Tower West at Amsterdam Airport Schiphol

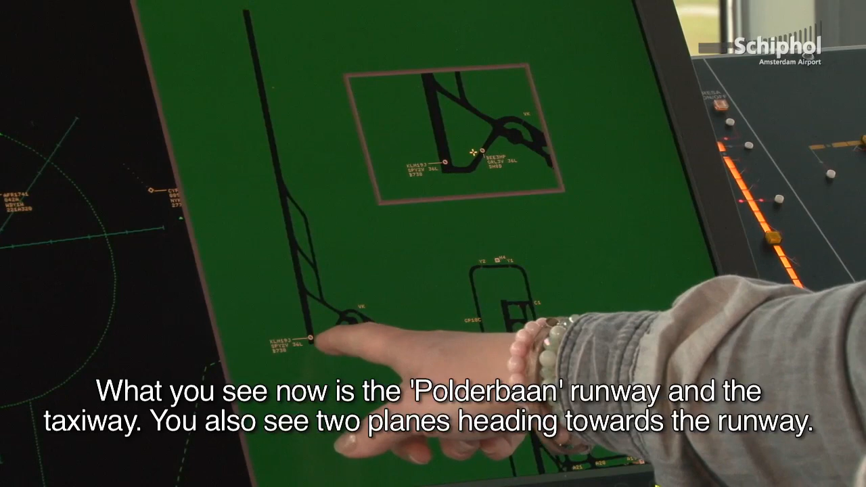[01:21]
Hier zie je nu bijvoorbeeld twee vliegtuigen aankomen rijden, waar hangt een vlaggetje aan.